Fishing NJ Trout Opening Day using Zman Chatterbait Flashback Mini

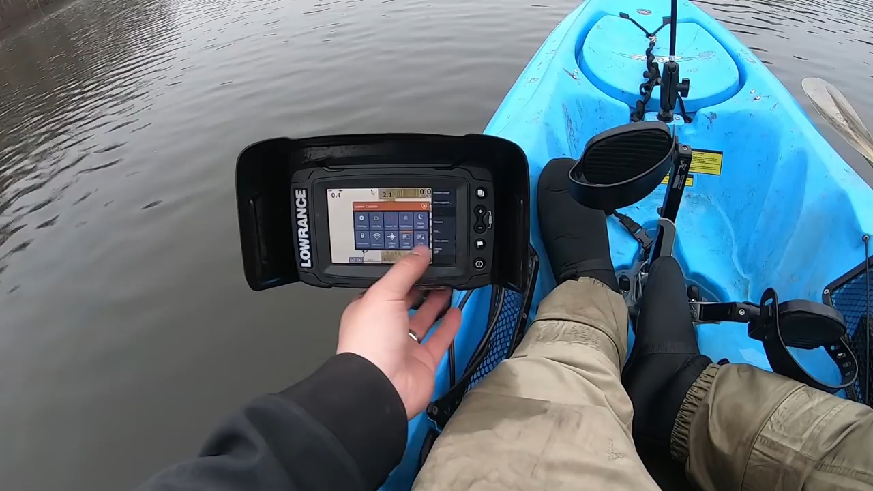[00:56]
So I think there is a way to, hold up.
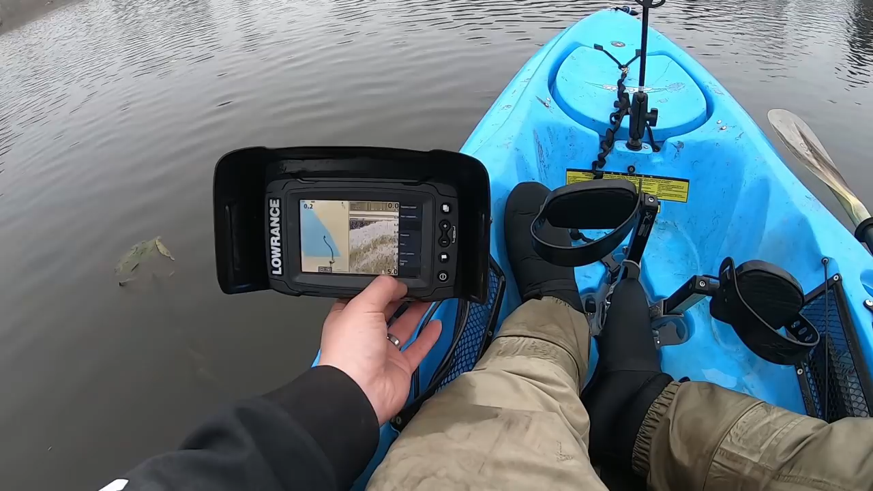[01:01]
Trail cursor, go to clear cursor, overlay options, structure, Genesis Live. I believe Genesis Live is, this whole thing is live. So as long as I paddle a little bit, it says 0 feet because I'm very low, but it technically should save. Let me just keep paddling. It looks like everyone's going deep side and this is relatively shallow. That's, I see the pads here, you can see the pads here, but I need to get to the channel.
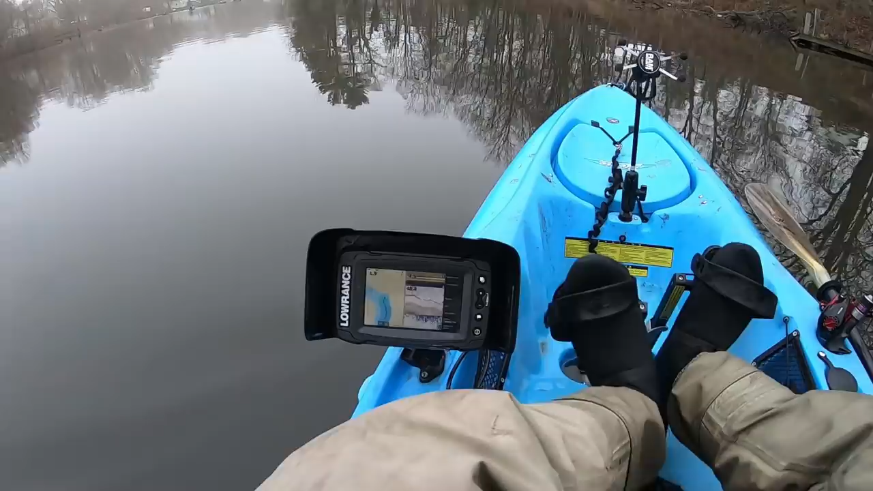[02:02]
And this is amazing. Like, any places that, I checked the maps on their database repository at CMAP Genesis. You guys can check out top right hand corner where you get those social maps. They're all free if you have a Lowrance product. But yeah, there was no database of this lake. And right now I'm actively live charting this whole thing. So right now it is 7:30. And I really don't know where the trout are at because I don't really do a lot of lake pond fishing for trout.